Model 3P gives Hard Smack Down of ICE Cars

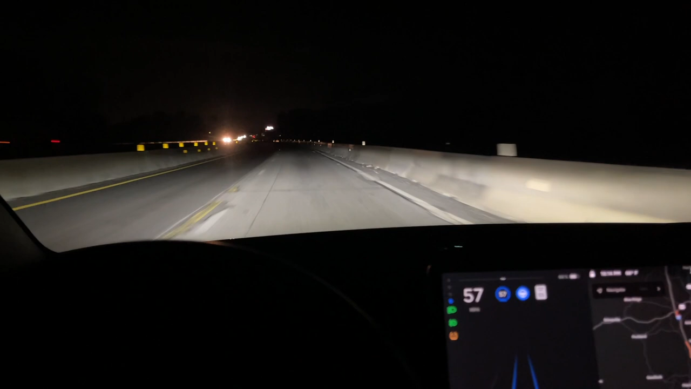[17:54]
Eastbound now on Interstate 26. Construction, of course. And on autopilot. Tires make an interesting noise to them with the road surface. And autopilot handles the road construction just fine. Richard just called. Since he's laid up, he wanted to know if I'd go over for a cup of coffee.